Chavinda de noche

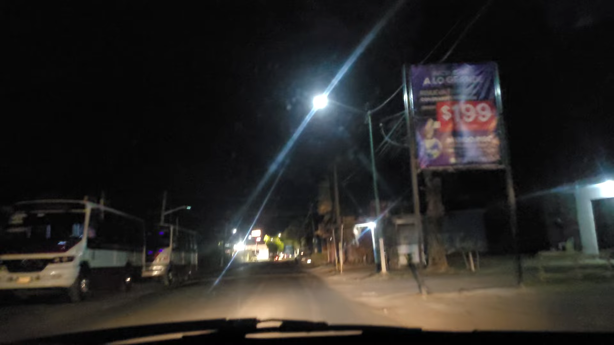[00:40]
Vamos a darle vuelta por esta calle En este Nuevo video de Chavinda de noche Vamos a ver que Que nos encontramos El día de hoy
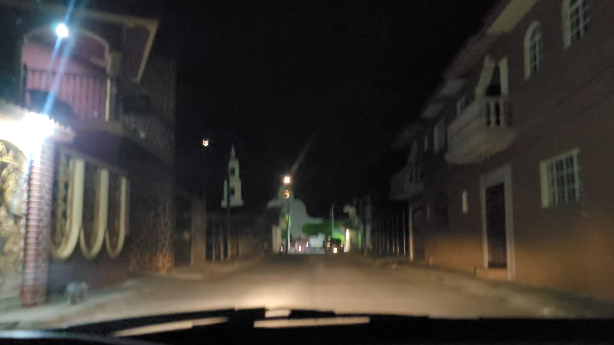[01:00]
Nada más que chula Ahí se ve la luna No sé si vieron eso Que brillaba Déjame voy un poquito más para atrás
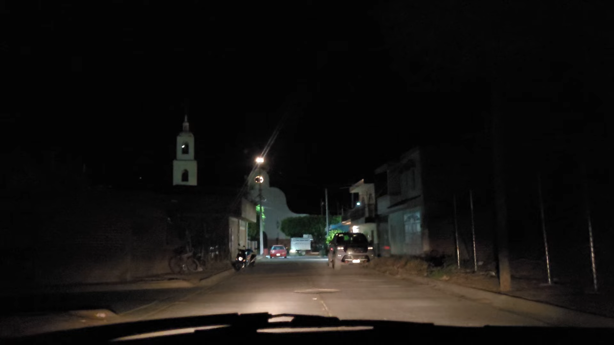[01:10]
Me hago para atrás Para que sea preciosa la imagen Dejen Allí, allí, allí, allí, allí Esa es la luna La luna que está a un lado de la torre De la torre De la capilla de San Martín Mira más que chulada Que toma Que preciosidad Que bonito Es nuestro pueblo Nuestro Chavinda Ahí está la luna Presente En esa Bonita postal De aquí De nuestro Chavinda Vamos a seguir
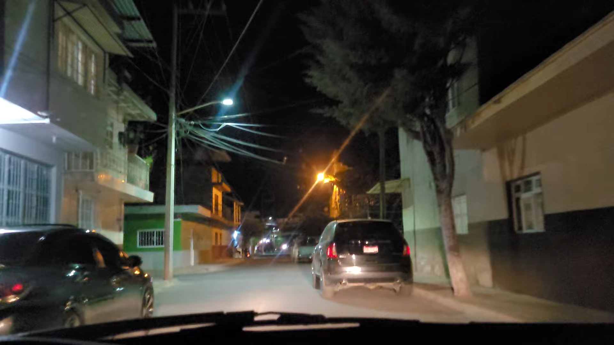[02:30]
Vamos a avanzar Que están vendiendo cena Están vendiendo Sopes O tortas No alcanzo a apreciar
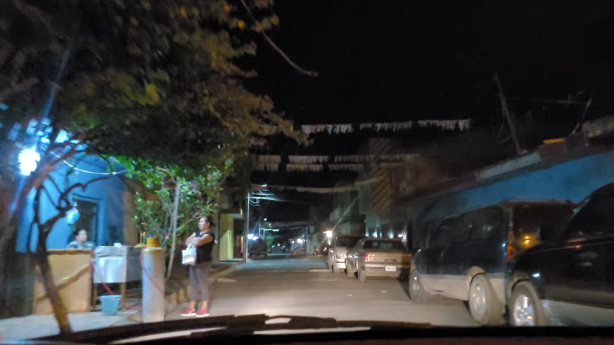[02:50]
Ahí están en la cena Adiós
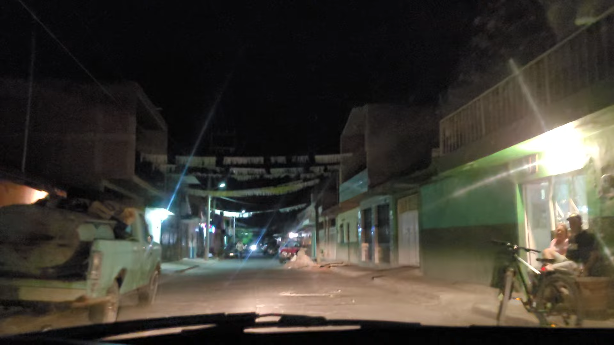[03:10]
Vamos a seguir Disfrutando Esta Chavinda De noche
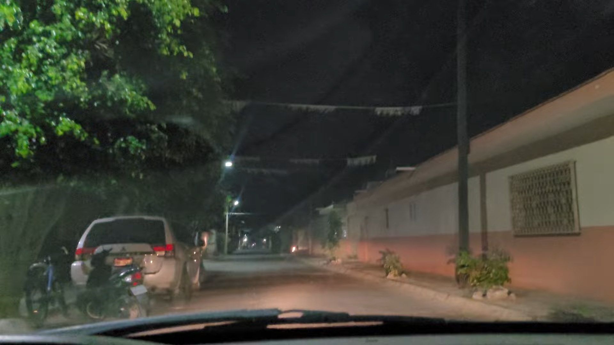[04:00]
vamos a darle vuelta por esta calle esa calle Allende
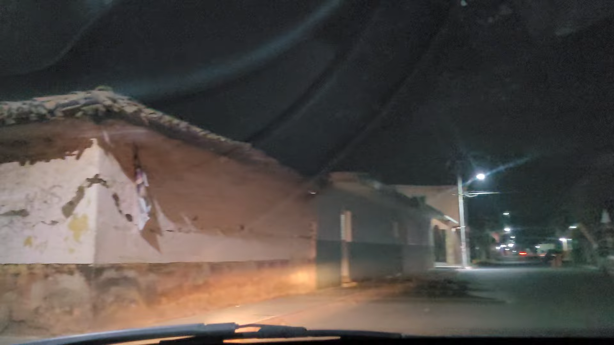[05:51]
se estan vendiendo las enchiladas las enchiladas son muy sabrosas unas enchiladas al carbón
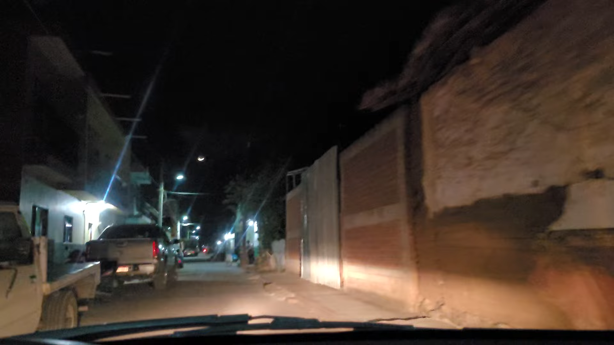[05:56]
aqui unos cuantos adios estan vendiendo las enchiladas al carbón es que chulada se ve
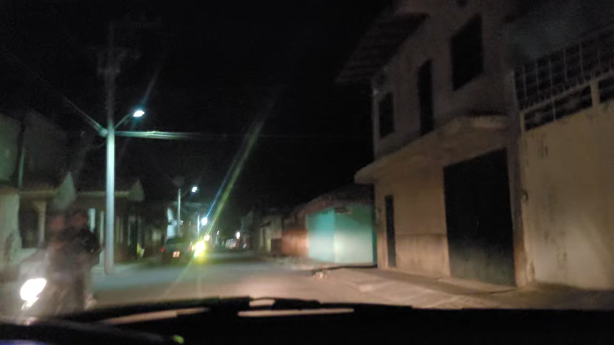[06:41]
tambien en esta esquina en esta esquina es mina a ver si alcanzo a dar vuelta esta una camioneta en la
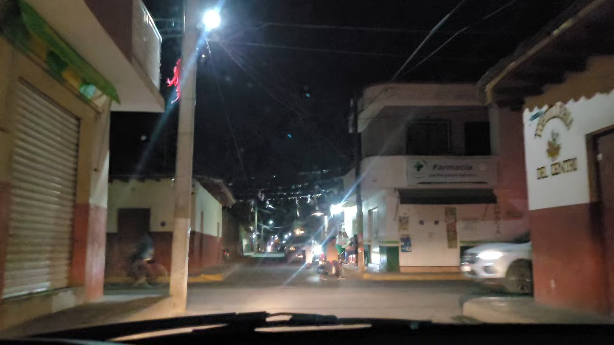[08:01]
en esta esquina antes no vendian aqui
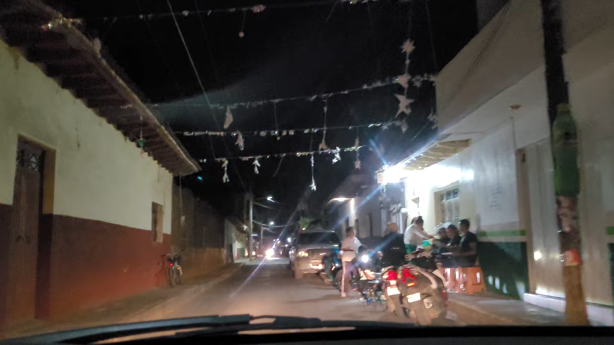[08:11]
ve que estan vendiendo tacos aquí en esta esquina vamos a ver si nos deje pasar la moto vamos por calle mina como les de
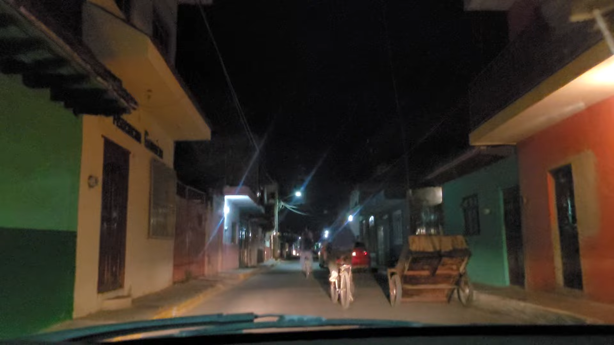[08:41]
vamos por 라 que se deje pasar la moto La esquina que viene aquí enseguida es calle Esquina Galeana con Mina. Hay un restaurante de pizzas también que se llama Alas Ángel, algo así. A las pizzas, perdón.
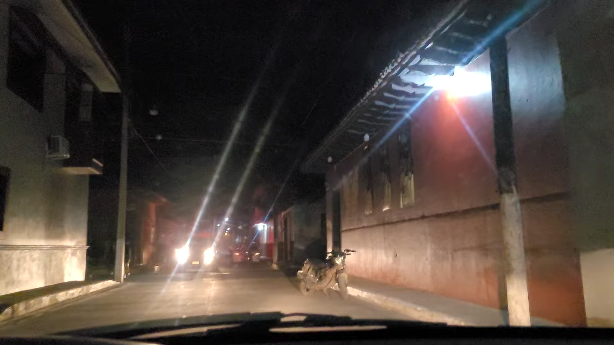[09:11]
A las pizzas. En esta esquina de Quintan, donde esa moto ahí estacionada.
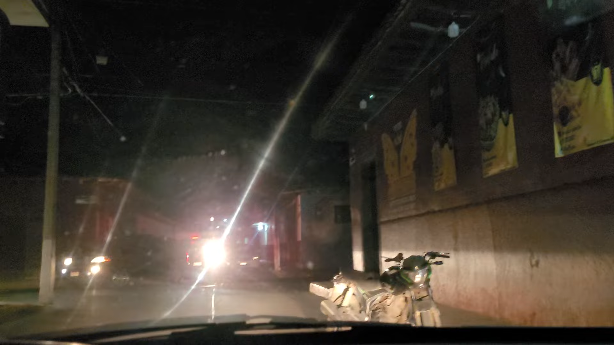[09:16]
Aquí venden pizzas también. Alitas, pizzas y burgers y snacks. Es lo que menciona ahí el letrero. Aunque ahí no aparece que hoy no abrieron. Vamos a darle vuelta para este rumbo de acá. Ahora voy por calle Galeana.